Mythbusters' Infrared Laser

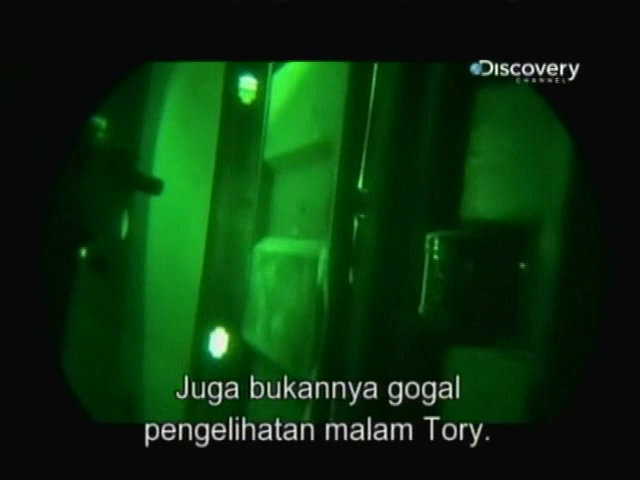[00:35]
A combination of the two does let Tori catch a momentary glimpse of the beam.
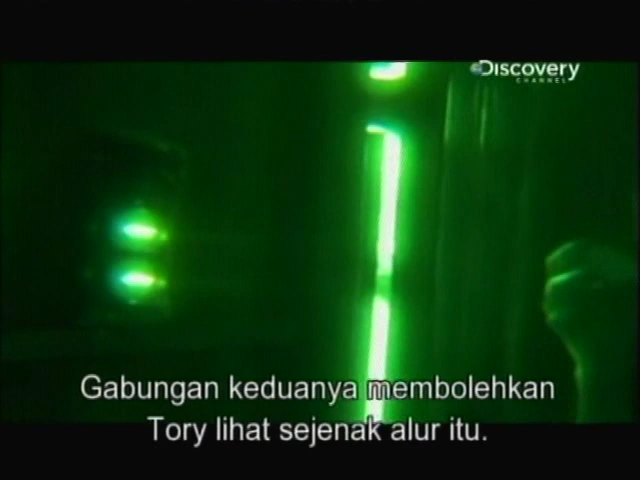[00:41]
It's almost as if somebody had a flashlight, and you were blowing dust in front of a flashlight.